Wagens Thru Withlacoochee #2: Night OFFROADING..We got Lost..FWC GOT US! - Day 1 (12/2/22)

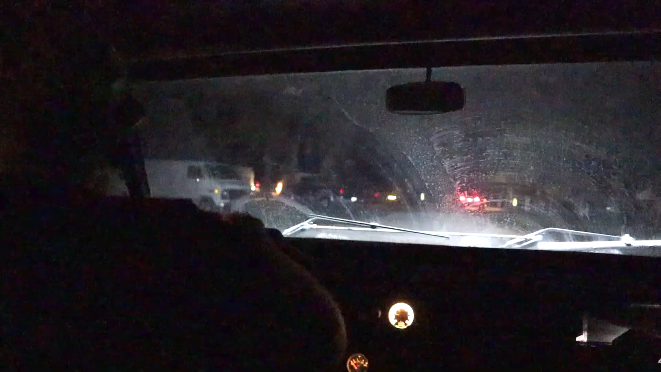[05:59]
right here we go guys night driving the majority of these are things and
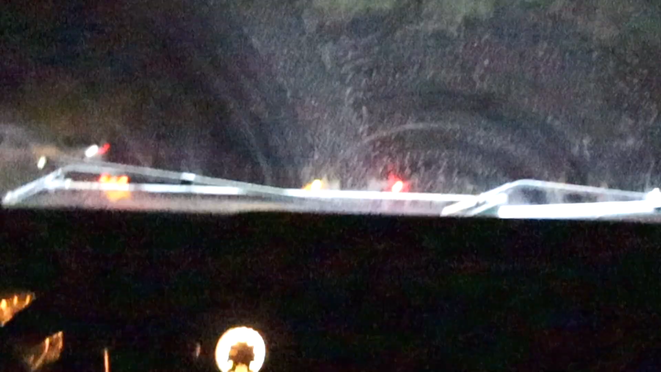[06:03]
bradley and his whatchamacallit
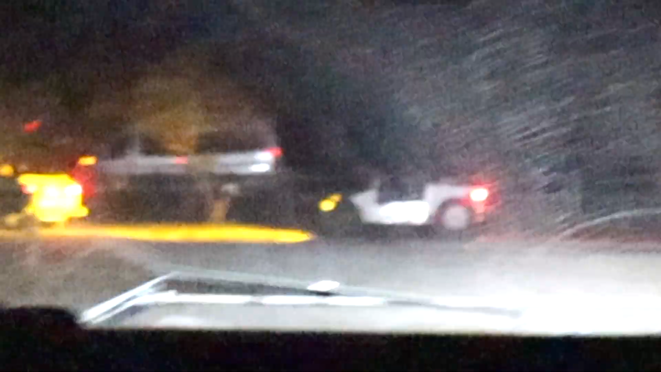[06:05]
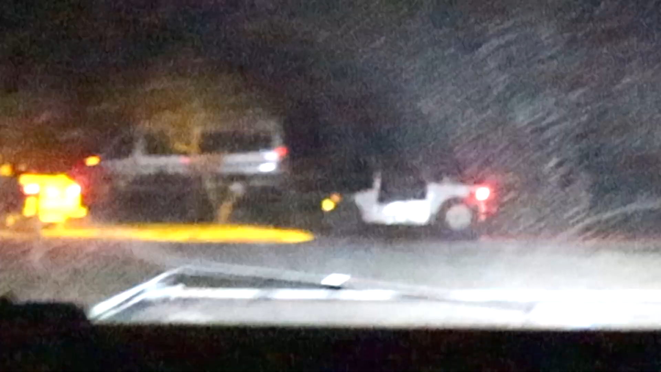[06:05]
that used to be mine yeah i know yeah and that was
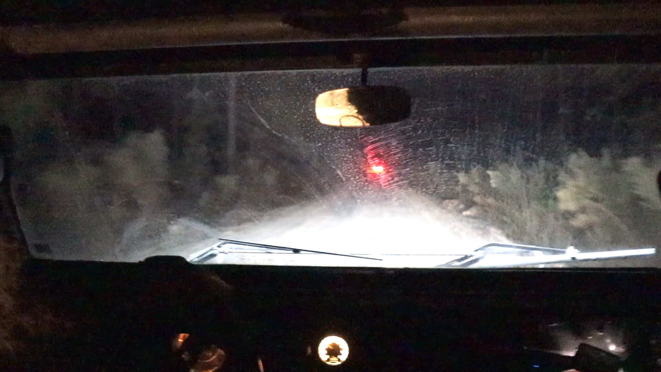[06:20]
car yeah those lights are nice